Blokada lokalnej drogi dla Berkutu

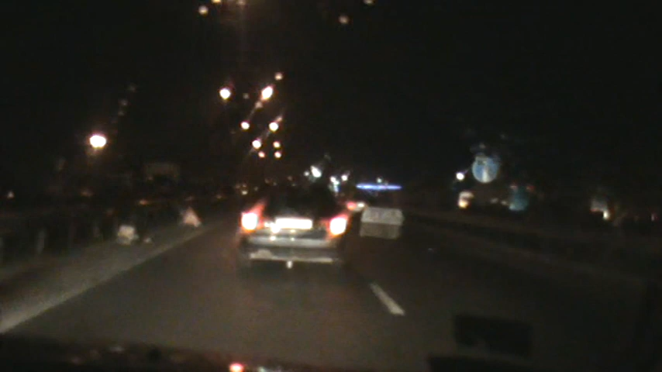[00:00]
Co? A, czyli po prostu barykady są po to, żeby zatrzymać berkut. Tak, zatrzymać i uprzejmować. A poprawnie mówię, nie? Tak. Czyli z jednej strony, żeby nie wyjechał, a z drugiej strony, żeby nie przyjechał. Tak, to jest tutaj. I co, i każde auto jest ten, sprawdzamy?